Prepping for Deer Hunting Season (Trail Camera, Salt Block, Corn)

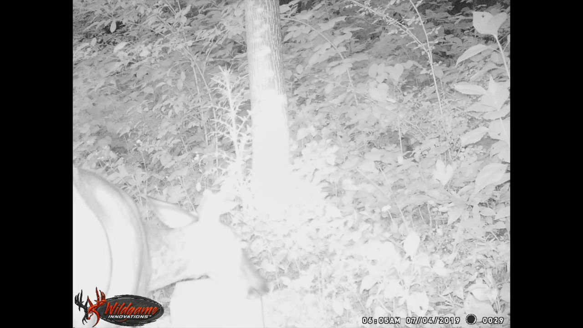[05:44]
right there you can barely see him looks like this camera doesn't do too good at night or maybe it's just i have it too close but that looks like a buck i mean i don't know i can't tell if those are ears right there or those are horns i think those are horns because oh no those are horns definitely because the ears come back okay here we have the side